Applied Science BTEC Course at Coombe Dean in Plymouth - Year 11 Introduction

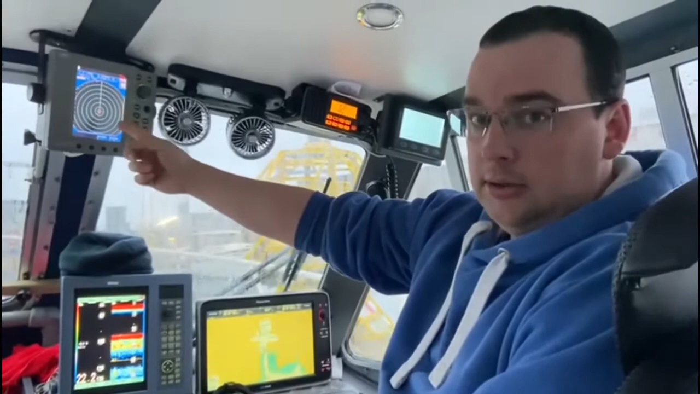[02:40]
Radar, relies on waves. Echo sander or fish finder, again all to do with waves.